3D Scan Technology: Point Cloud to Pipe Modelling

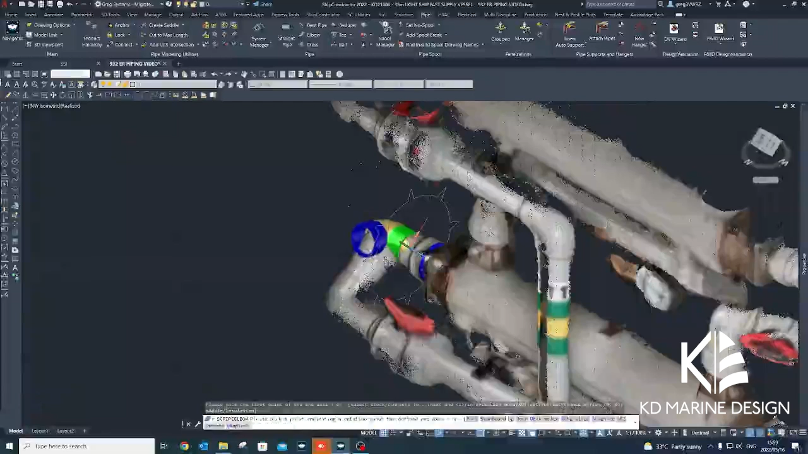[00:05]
At KD Marine Design, we have been finding new ways of incorporating our DOT 3D
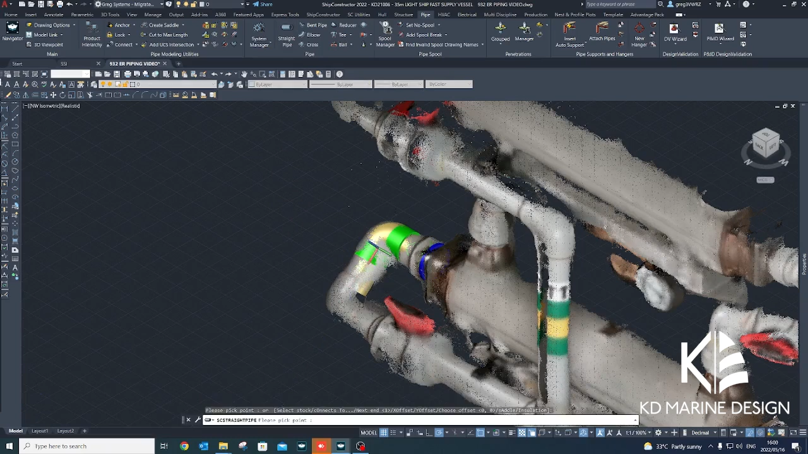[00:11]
3D scanner into various facets of our work. The most recent exercise involved us conducting a 3D scan of a vessel's engine room pipe systems.
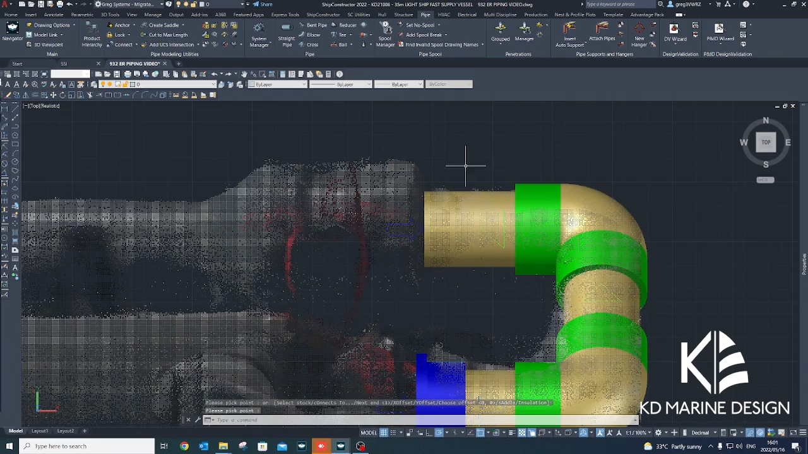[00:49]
The scanned output was exported as a 3D point cloud and imported into SSI's Ship Constructor 3D modeling software to serve as a reference for modeling the pipe systems in three dimensions.
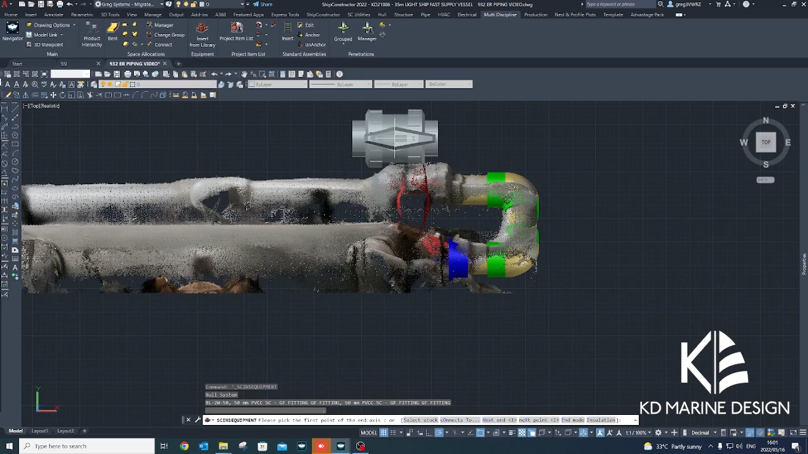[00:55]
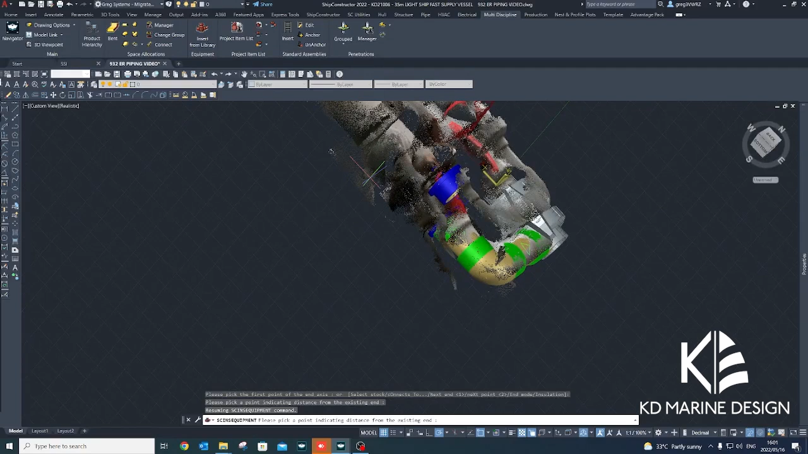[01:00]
The point cloud can be cropped and stylization settings can be adjusted to provide a clearer view of items being modeled.
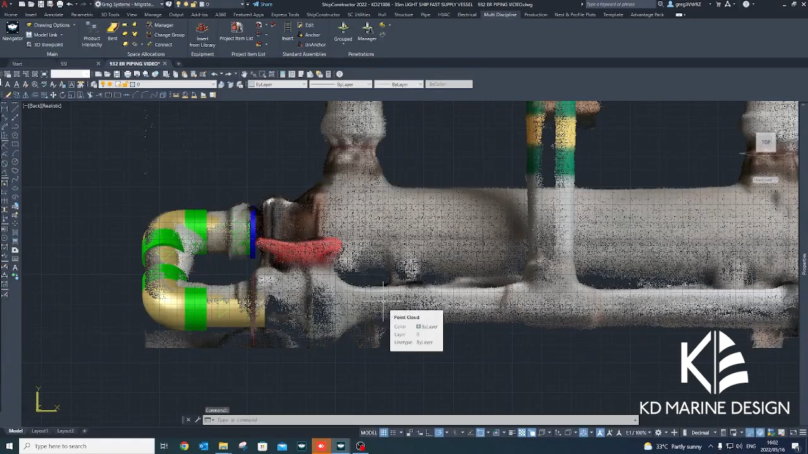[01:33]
and these were used to create pipe stocks in Ship Constructor's pipe catalogue.
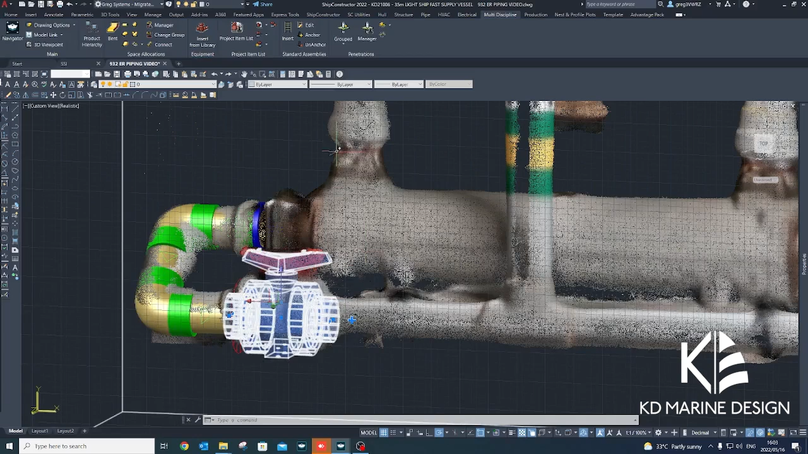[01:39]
Valve stocks were created in Ship Constructor's equipment library, also from the details on the system schematic drawings.
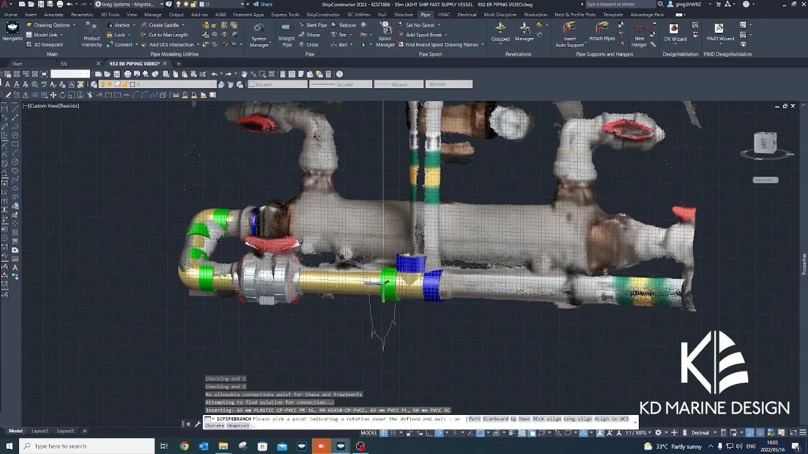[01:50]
3D models were obtained from the valve
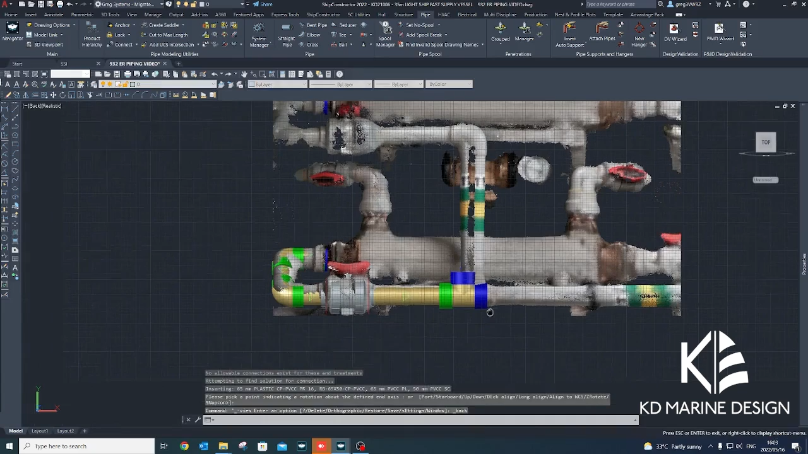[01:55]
manufacturer to ensure accurate representation of the complex valve geometry in the Ship Constructor model. By assigning pipe ends to the valves in the Ship Constructor pipe catalogue,
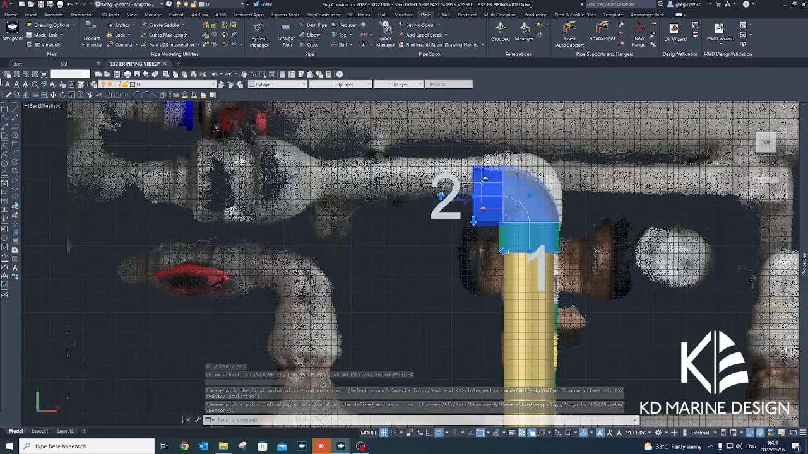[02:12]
valid pipe connections are created between the valves and the pipes in the Ship Constructor model. The schematic drawing serves as a functional reference while modeling the pipe system, and the point cloud provides a visual guide when routing the pipes in the Ship Constructor model.
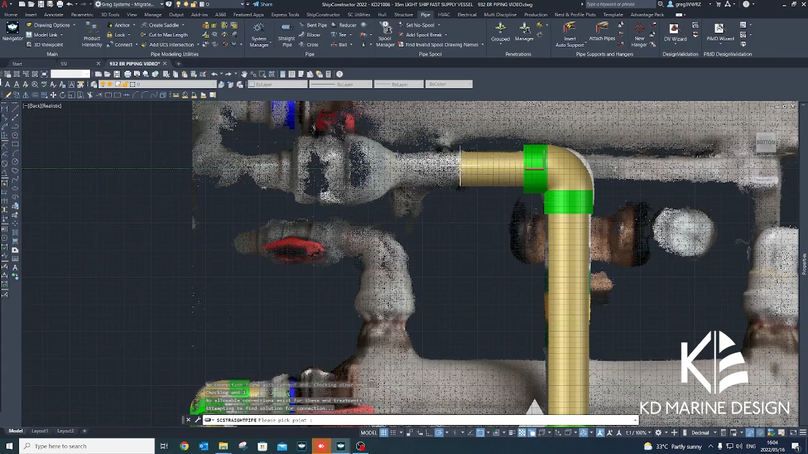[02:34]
Setting the user coordinate system in the Ship Constructor
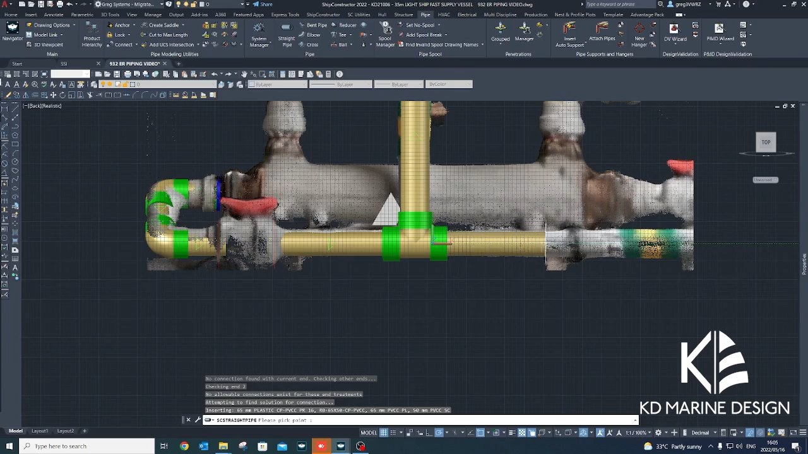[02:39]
model to align with the most prominent pipes in the point cloud prevents misalignment of the pipes in the Ship Constructor model.
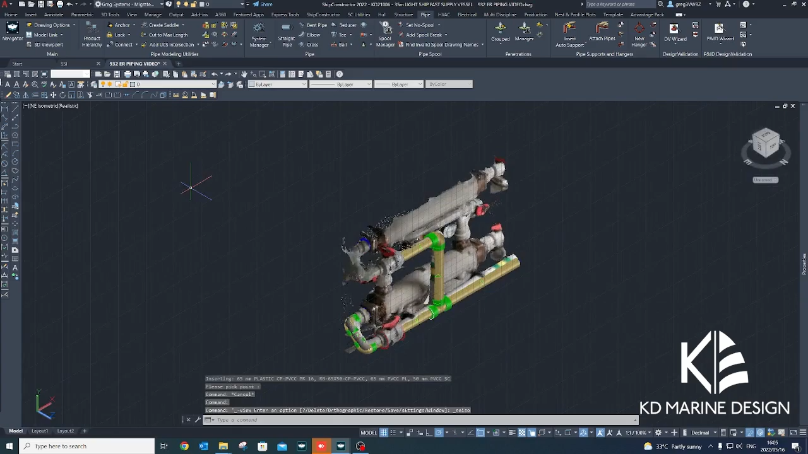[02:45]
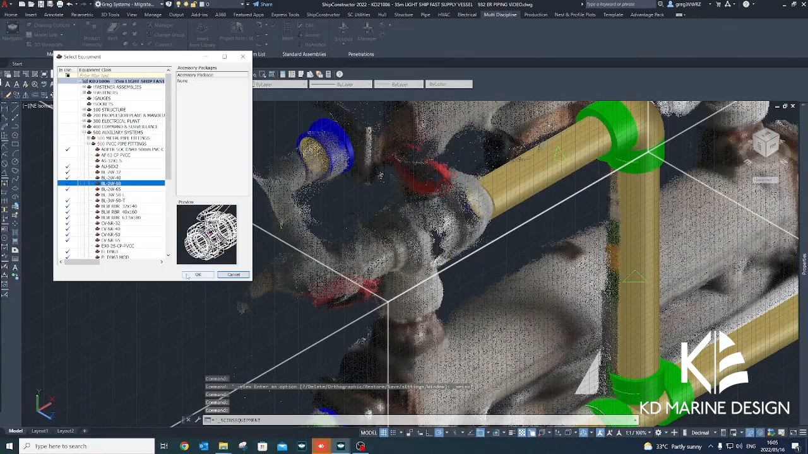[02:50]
By moving and rotating the pipes and fittings in multiple views,